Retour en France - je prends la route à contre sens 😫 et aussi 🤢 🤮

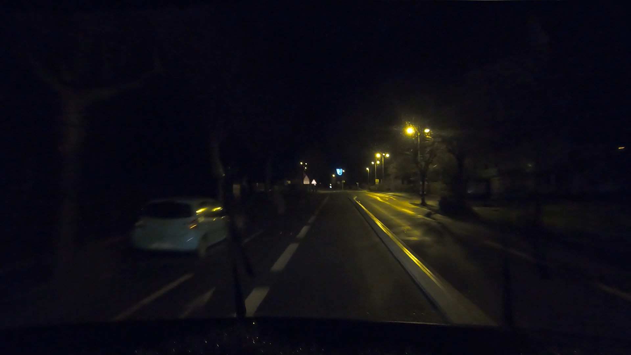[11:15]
Heureusement qu'il était... On n'a pas compris la route, c'était la nuit, on discutait, je ne sais pas... On discutait de l'Angleterre ! Et en fait, on n'était pas attentif et...